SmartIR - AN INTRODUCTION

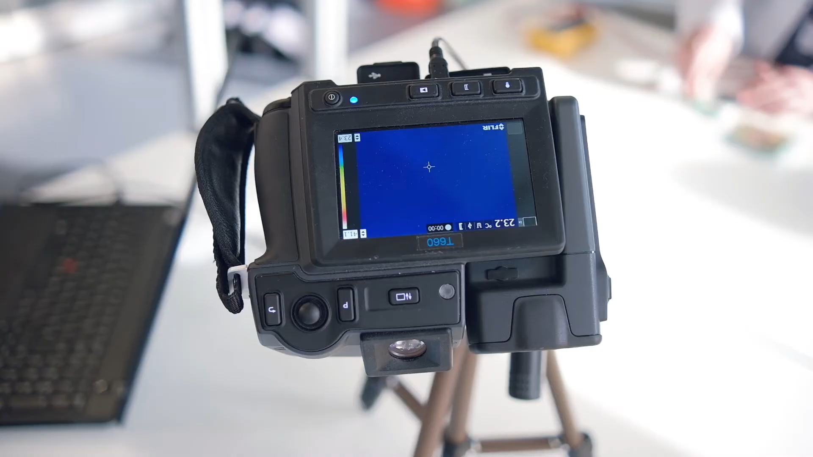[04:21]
By using an infrared camera we will be able to see this infrared emission and if
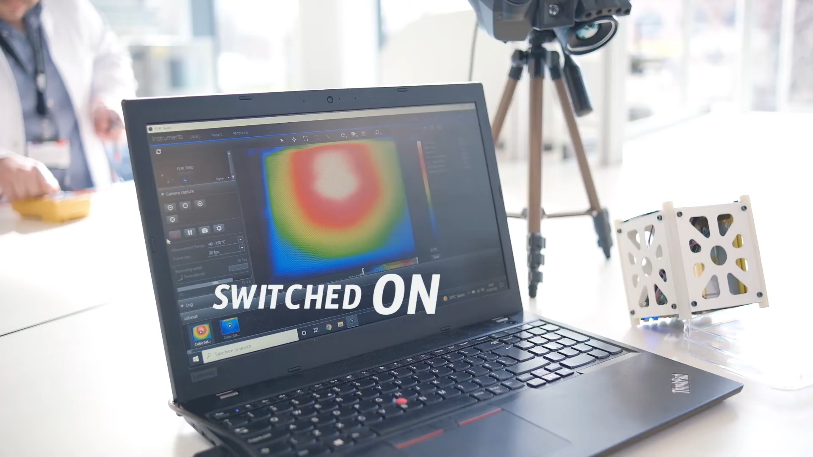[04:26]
we look carefully we will be seeing the temperature, the actual temperature of the device changing from hot to cold.
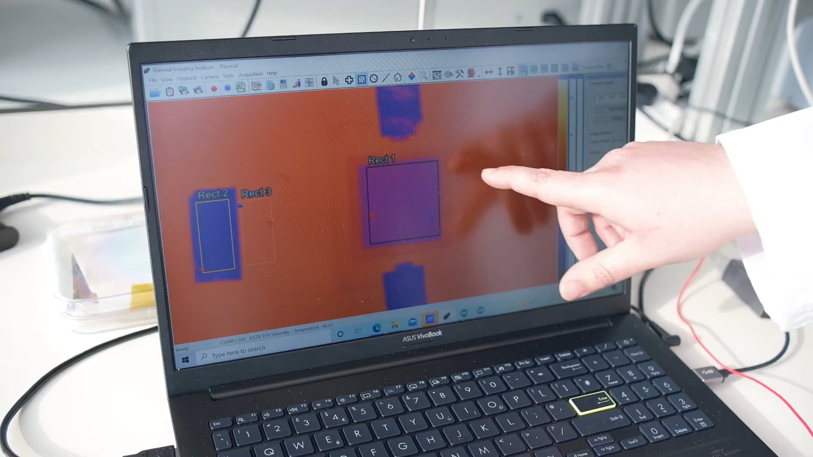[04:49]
You see, as we apply a voltage to the device we start to intercalate into
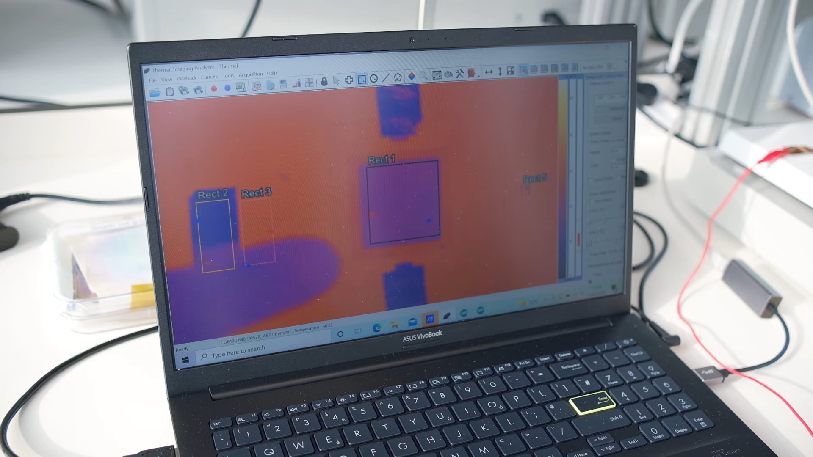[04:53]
the graphene layers and this changes and modulates the emissivity.